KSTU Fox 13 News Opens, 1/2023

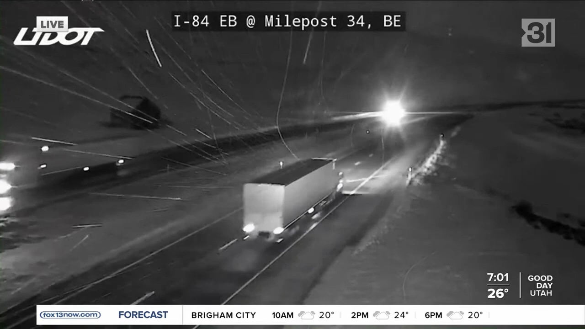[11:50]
Elder County just northwest along I-84 near Tremontain that light snow falling as I said we've had such cold temperatures that as the snow does fall it could quickly stick to